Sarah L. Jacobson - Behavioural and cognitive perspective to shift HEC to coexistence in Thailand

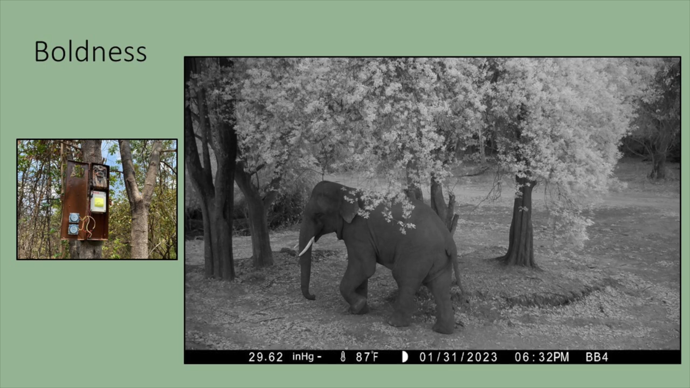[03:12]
and this is being led by another PhD student in the lab Robbie Ball and he's worked to install these camera trap activated
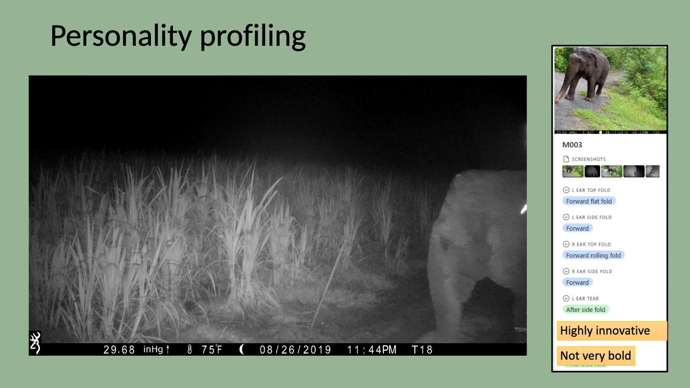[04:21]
approaching an electric fence here electric fencing isn't working very well for a more innovative elephant but if we know that this individual is also not very
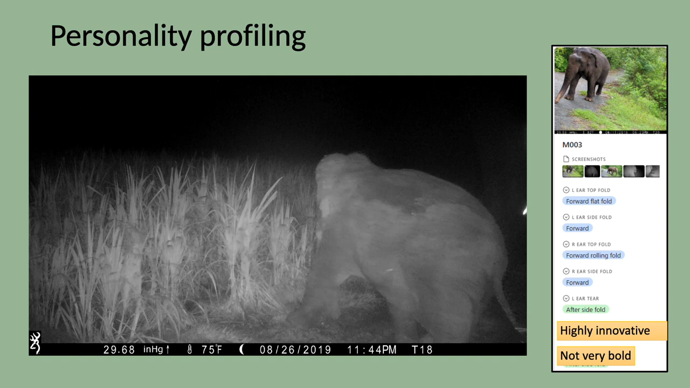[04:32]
bold perhaps a predator playback or some other type of threatening sound would be more